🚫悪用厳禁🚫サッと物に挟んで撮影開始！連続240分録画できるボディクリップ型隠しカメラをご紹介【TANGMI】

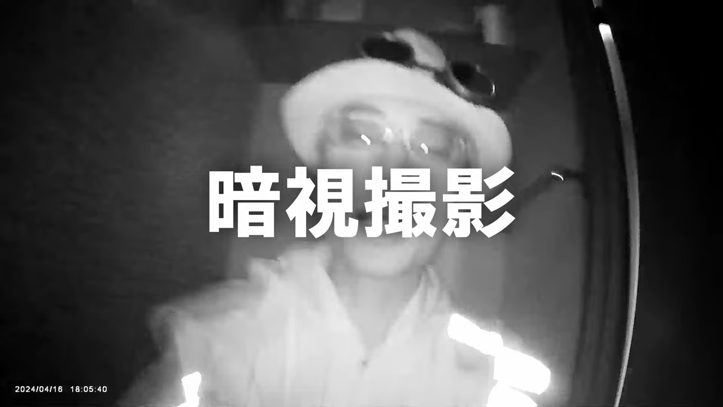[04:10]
はい、暗視録画入りました。 超真っ暗で何も見えません。カメラの点灯ランプがかすかに映っている程度でございます。はい、少し明かりが入ってきましたが、どうでしょうか。